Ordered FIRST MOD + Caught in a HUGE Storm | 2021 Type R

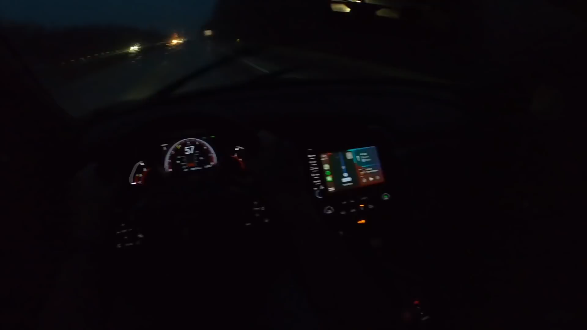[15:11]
And that's making me extra nervous, one, because I can't see potholes, two, because people are passing me, like semi-trucks are passing me, going way faster than I am, and it's kicking up all this, you know, water. I just want to pull over and get some sleep, take a little nap. There's a big gas station complex truck stop thing right there. I'm going to stop there. I figured that'd be a decently safe place because it has a lot of traffic,
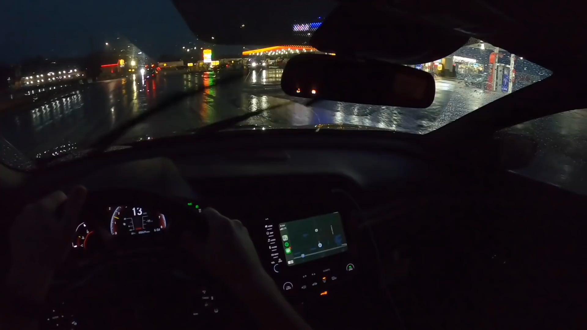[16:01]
Oh, that is a legit curb. Let's not do that.